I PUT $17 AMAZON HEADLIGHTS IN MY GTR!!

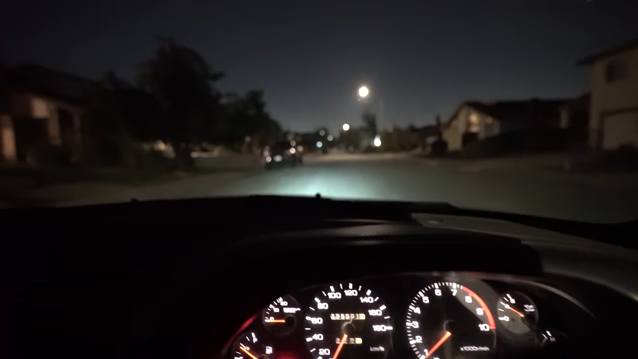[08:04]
i mean yes i can definitely see i think it may look a little brighter on camera but it's pretty good um i think i have to take
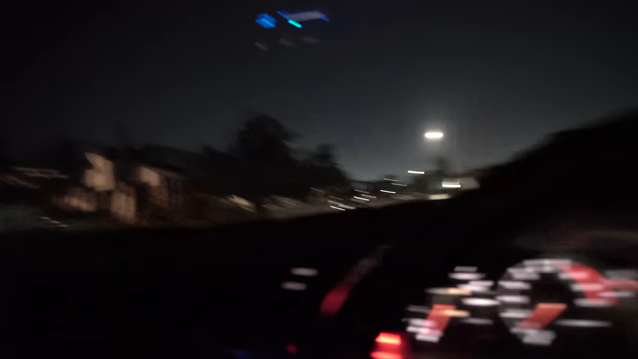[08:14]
it on a road with like no as you see there's like street lights right there i want to take it on road like no street lights so let me go pull it in somewhere one